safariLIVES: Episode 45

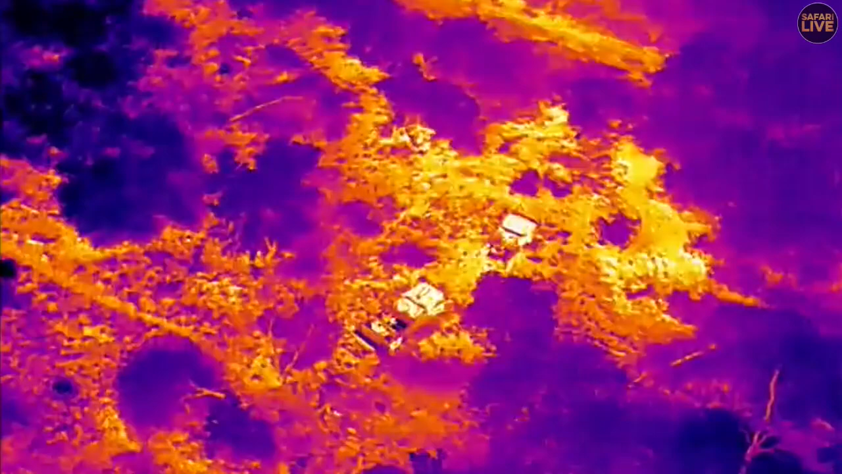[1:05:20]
No, can't really. Oh, you kind of, there we go. Now that you're in drone, can you see my hand? Not really? No. That's because it is so hot, and that is the problem,
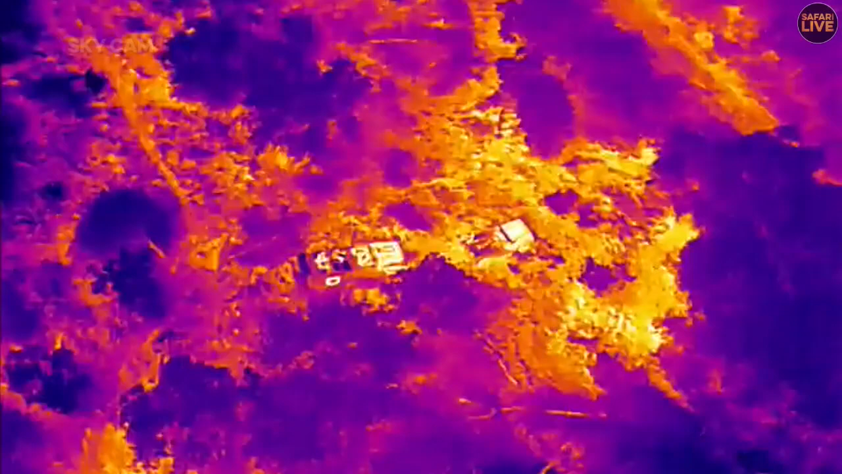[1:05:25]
because Tandi, if she is around here, will also kind of blend in,
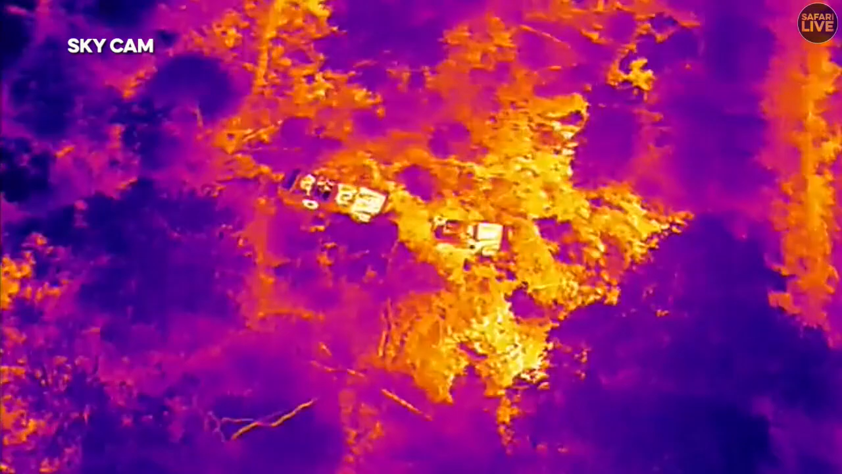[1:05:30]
because she'll regulate her temperature, but all the surroundings have absorbed all that heat, and now she'll blend in very easily.
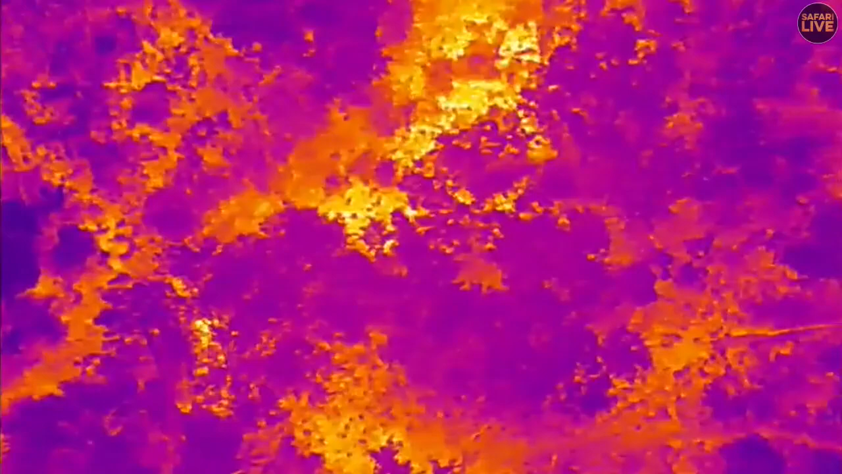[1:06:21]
You guys must be used to the drone now. Dark colors are the cool areas, and the bright colors, of course, the heat. You're loving the drone? I quite like the drone too. It's so nifty.
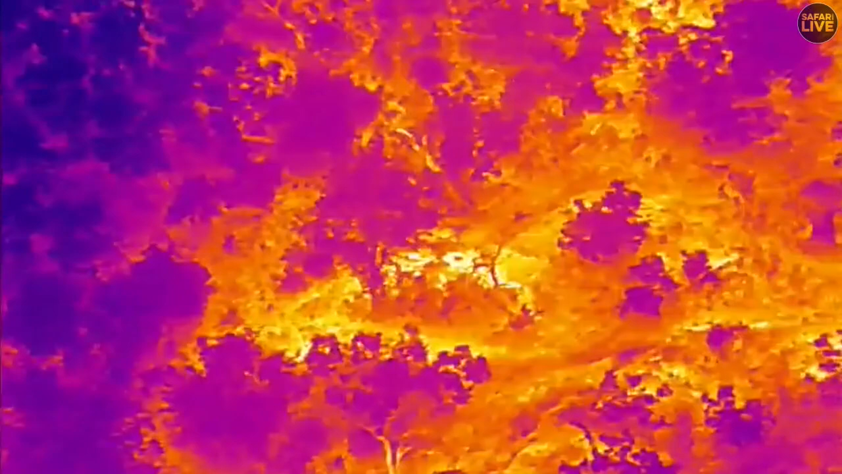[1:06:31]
And most of all, it's a great help, because it means that we can relocate many animals.